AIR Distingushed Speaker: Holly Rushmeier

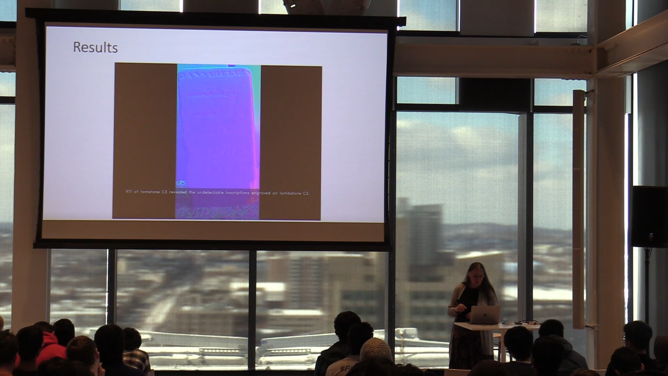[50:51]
which reveals the surface normals, and then highlighting the inscription that becomes clearer in this mode.